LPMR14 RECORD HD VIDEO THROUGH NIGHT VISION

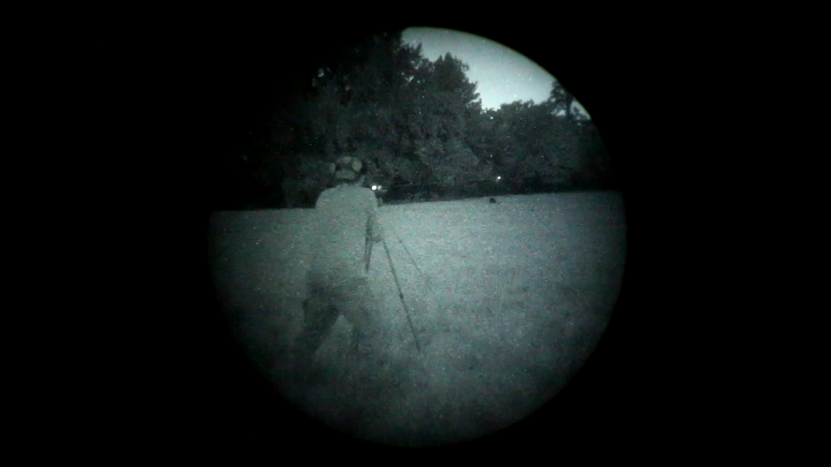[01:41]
I just leave mine running all night long. That way if something happens, a hog runs out in front of me, a coyote runs out in front of me, something funny happens, whatever, it's recording the whole time. If you're doing duels, I recommend that you run it on your dominant eye,
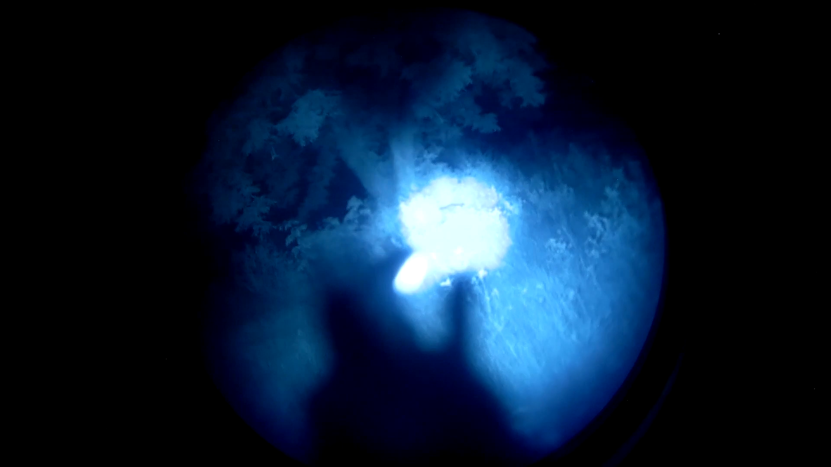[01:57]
because when I was running duels at first, I was running on my weak eye, and when I'd shoot, I couldn't see the RMR in the actual video, because it was going from my weak eye.
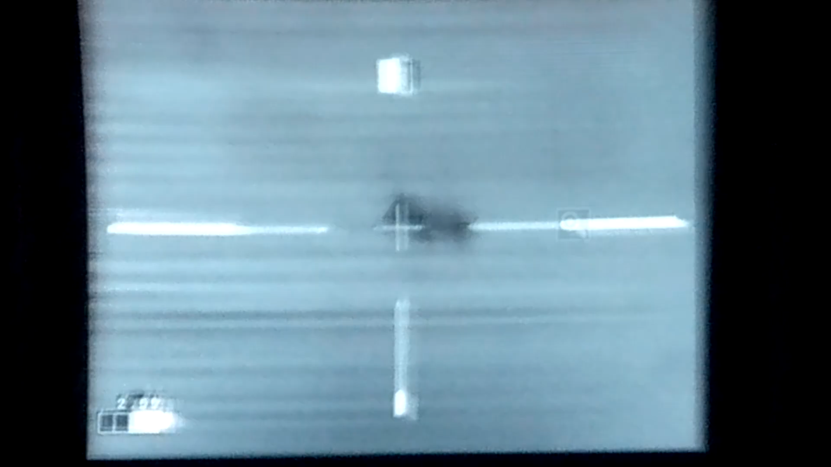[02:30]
This one is designed for night vision, so the ISO is set really high. It works great with night vision.
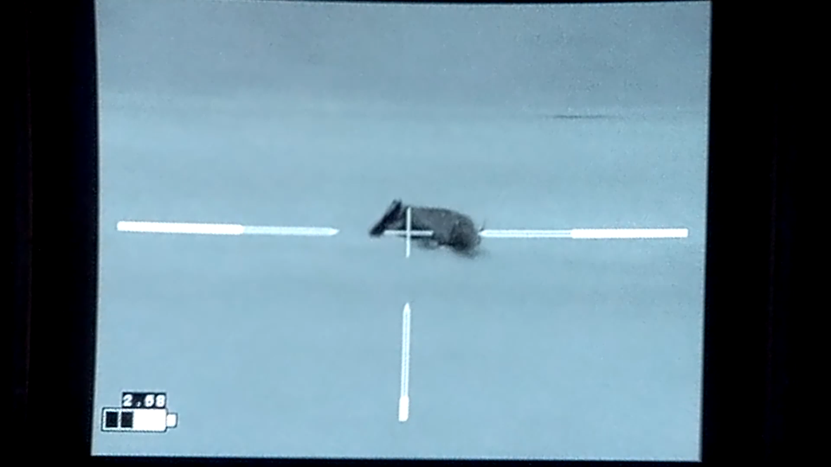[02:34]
With a thermal being so bright, it will blow it out.
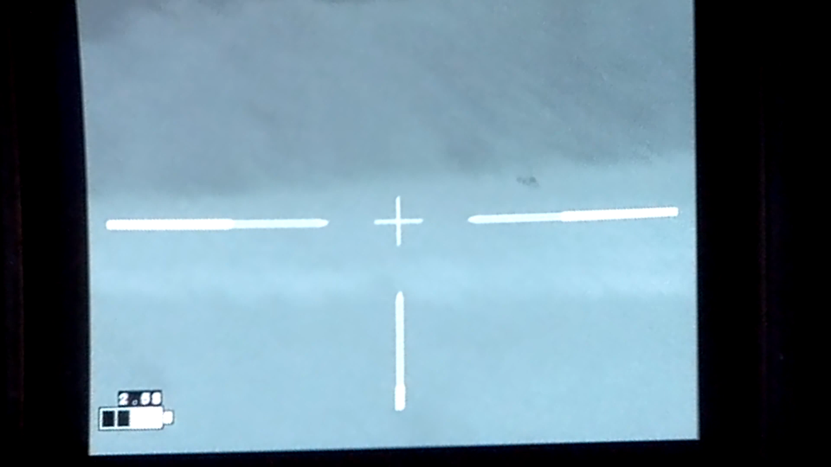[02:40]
You have to turn the brightness all the way down to get the video coming out, even somewhat usable, and it's still bright.